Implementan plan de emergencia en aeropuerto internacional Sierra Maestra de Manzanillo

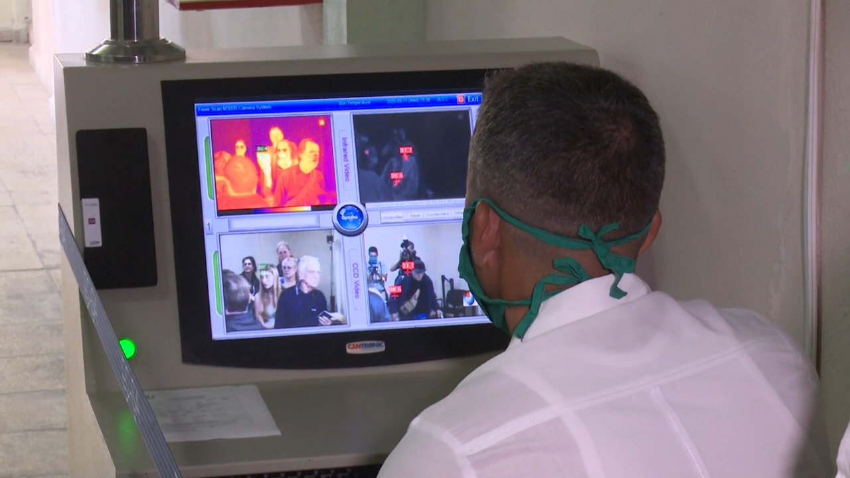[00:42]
Hace seguido todos esos pasajeros se pasan por el sistema de escáner,